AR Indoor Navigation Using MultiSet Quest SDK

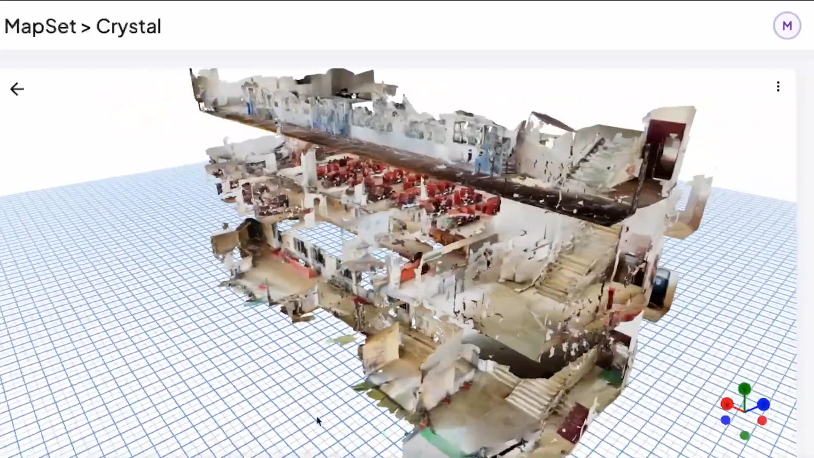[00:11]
It's a very powerful scan agnostic, visual questioning system and object tracking system SDK from a company called as Multiset AI.
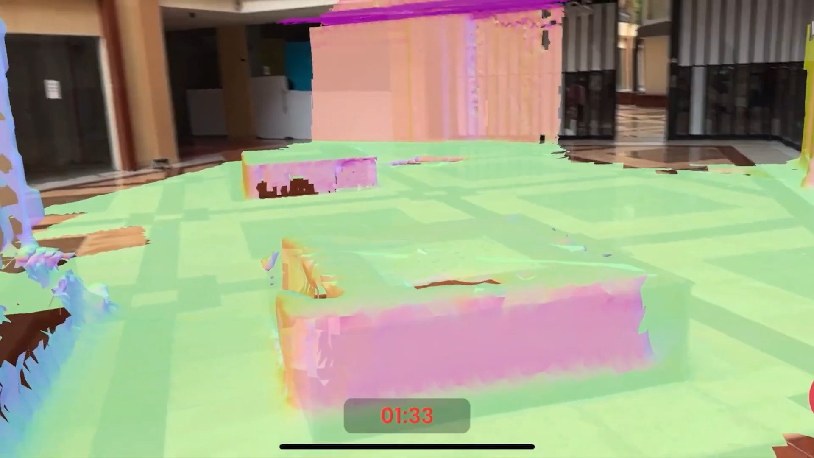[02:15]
The Multiset app basically leverages the power of your iPhone or iPad's LIDAR sensor to create a detailed 3D map.
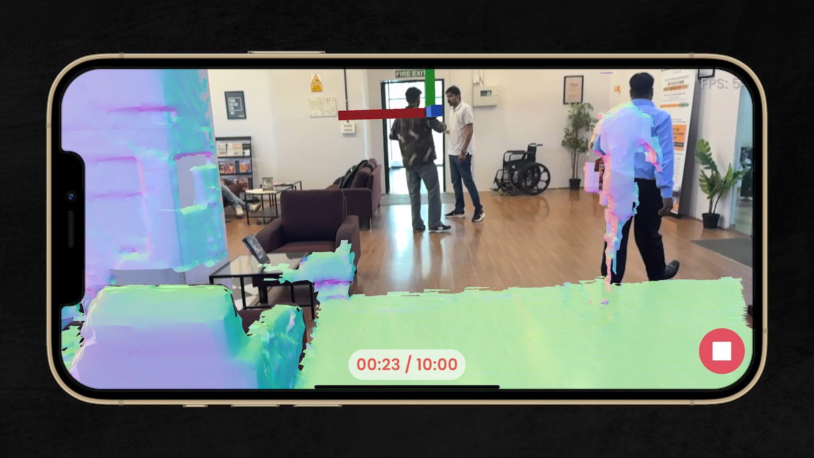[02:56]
Now once you're happy with your scan, you can click on this top icon at the bottom right corner. Give your map a name and submit your map data. This will then upload your map to the Multiset developer portal which will then
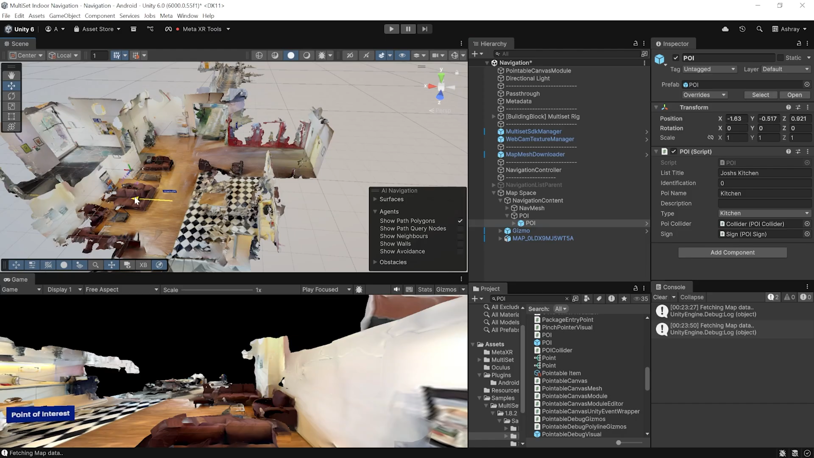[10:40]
make sure the search is selected for all and scroll down till you find the POI prefab. Then select it and drag and drop it inside the POI game object that we just created. Now all you have to do is place the POIs at different locations of your interest. For example, here we have a coffee machine, so I'm going to place it over here.
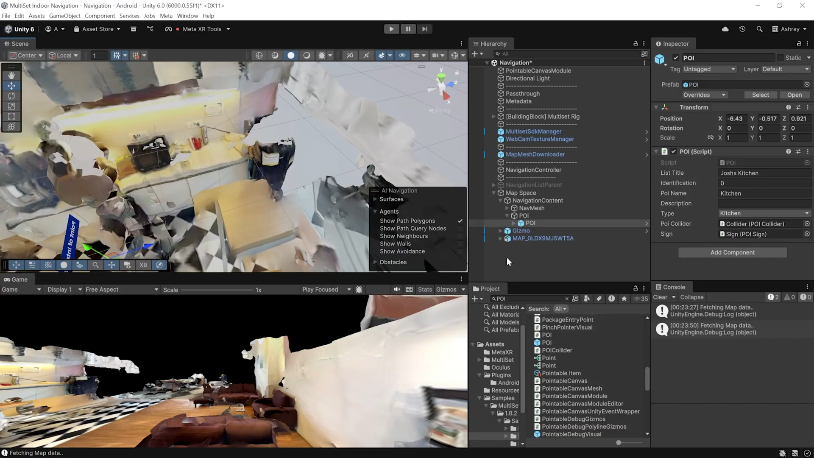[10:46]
Then configure your POIs with a list title which is going to be a coffee machine. The identification number has to be different for each POI. So for example, when you add the next one, it has to be 1 and so on. Now if you're going to have a same identification for two different POIs, then it will not work. The POI name is also going to be coffee machine.
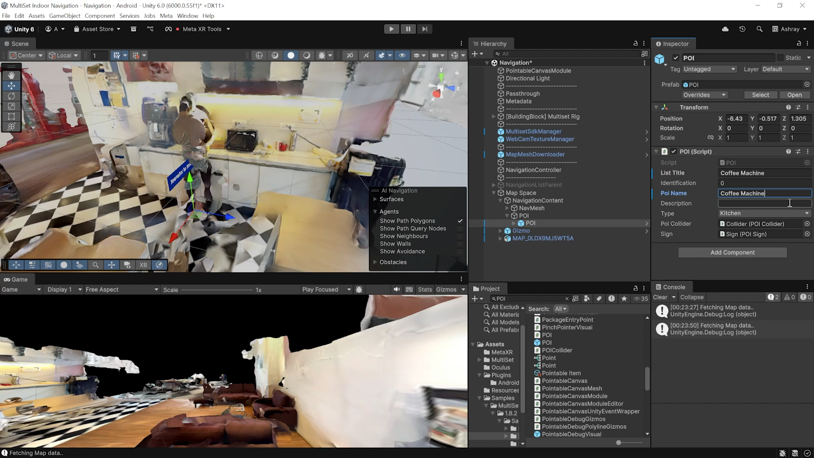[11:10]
If you want, you can give a description, now you can select the type. I'm going to set it as a room and that's about it. Now similarly, I'm going to go ahead and add different POIs. One probably at the fire extinguisher, one at the emergency exit. Here we have a pool table, so one near the pool table, one near the restroom and so on. So I'll see you in a bit. Alright, so I have set up different POIs at different location. Now the next step is to set up an agent and bake the mesh so that we can see a navigation mesh towards the point of interest.
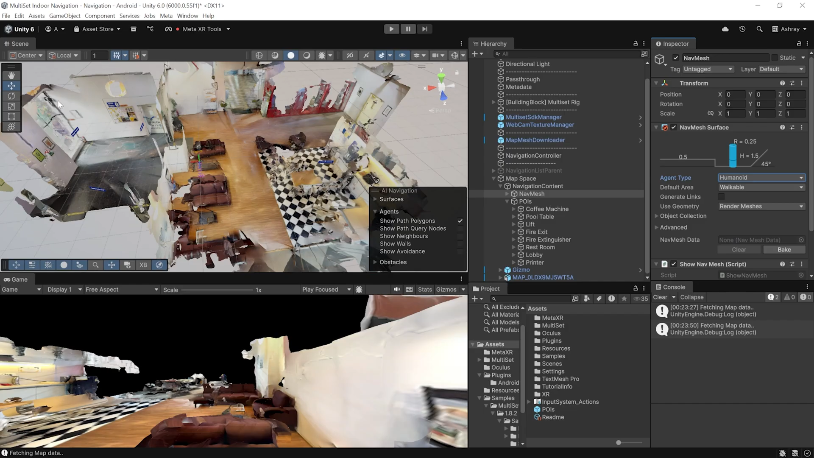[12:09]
the max slope can be 45 itself and then you can close this window. Then we can clear the mesh that has been pre-baked and then you can click on bake to bake your nav mesh. If you're not able to see it, it's most likely that you have hidden it so you can click on this icon over here and you should be able to see the nav mesh.
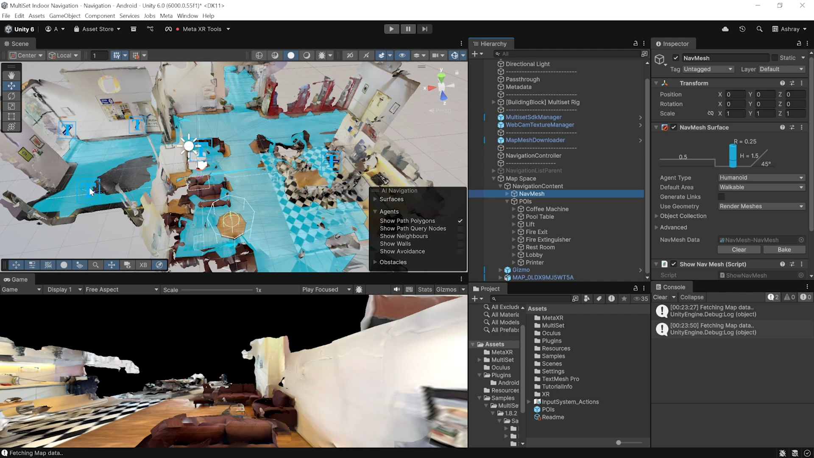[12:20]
Now after baking, I'm able to see that there are some holes in my nav mesh and I'd like to correct it. For example, there's a big hole over here and some over here. Now these are some of the objects that were there from the sample scene. So if you open the nav mesh here, you can see better corners.